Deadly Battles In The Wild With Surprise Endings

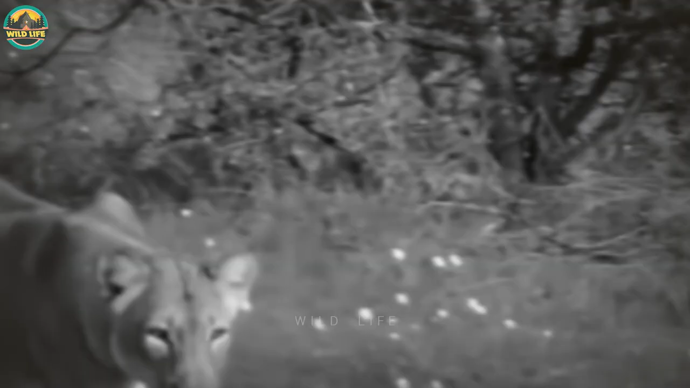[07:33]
The lioness can be seen carrying the antelope away and then grooming it.